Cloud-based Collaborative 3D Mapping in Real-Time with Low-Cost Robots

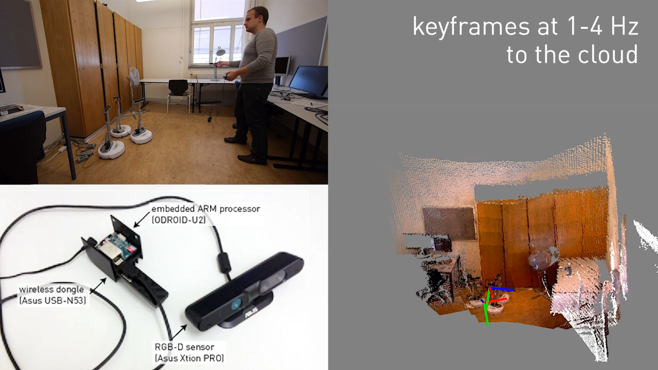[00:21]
When the camera has moved for a certain distance or angle, a new keyframe is extracted and sent to the cloud. The second key component of our system is the cloud infrastructure.
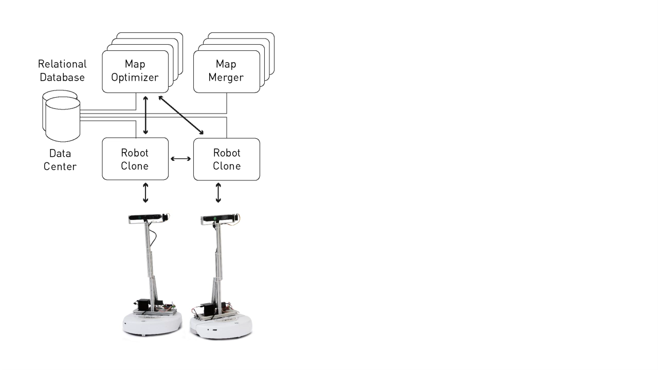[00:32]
The cloud stores all keyframes, uses information from multiple robots to compute merged maps and
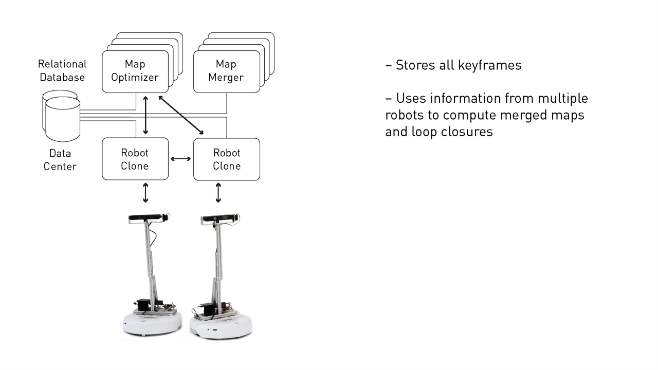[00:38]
loop closures and refines keyframe poses using global optimization.
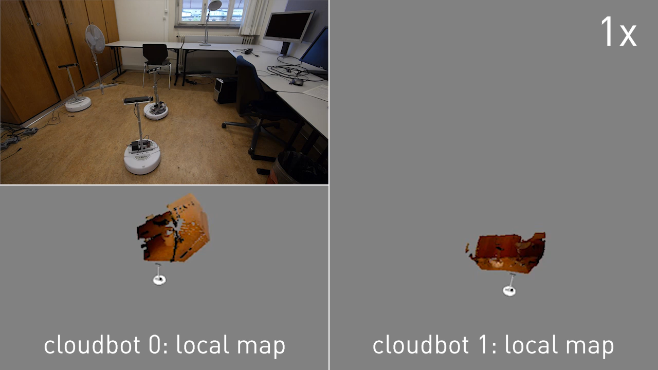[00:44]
Here we show an experiment where two robots are placed into the same environment and connected to the cloud. The cloud sends feedforward motion commands to the robots and they start building two initially separate maps of the room. The cloud computes refined keyframe poses and sends updates back to the robots. At the same time it also searches for matching keyframes between these two maps.
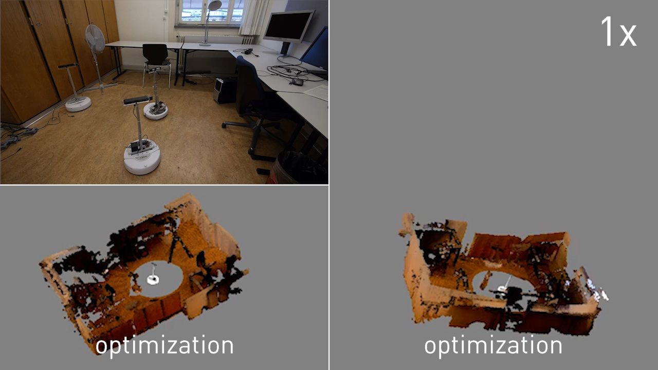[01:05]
Once a match is found, it computes a transformation and the separate maps are merged into one and a return to the robots.
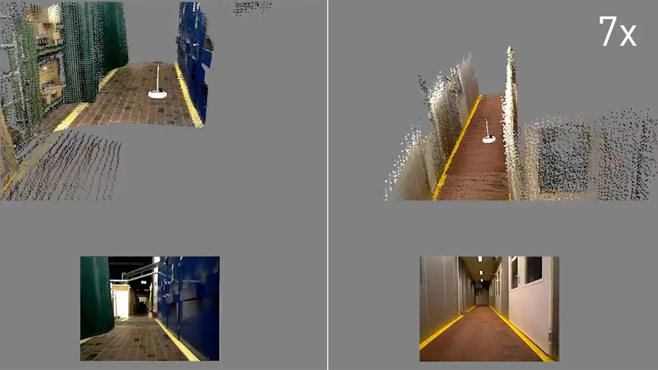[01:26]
Here we show another experiment where two robots were tele-operated through a large environment. Over time, accumulated errors result in inconsistent maps.
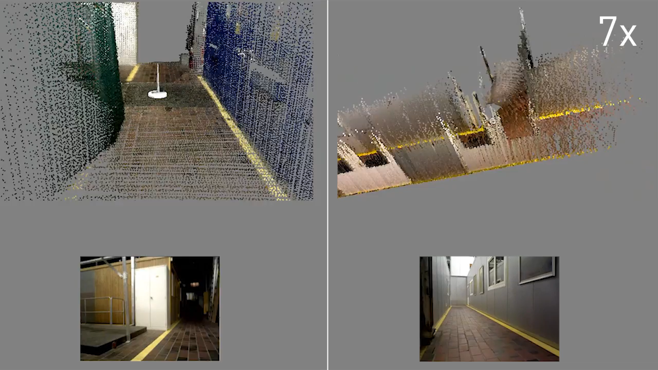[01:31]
Again, the cloud is used to store keyframes,
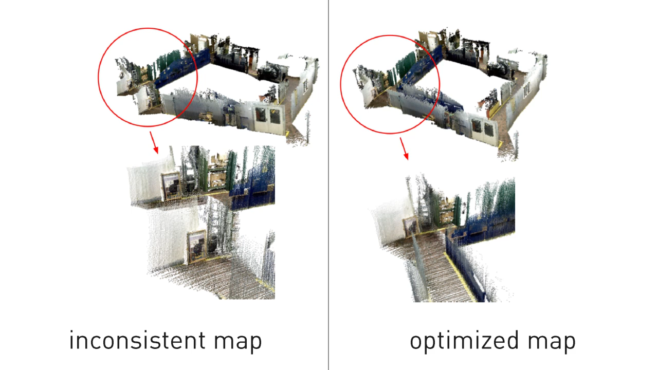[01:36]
to search for loop closures, optimize keyframe poses and combine information from both robots into a single map.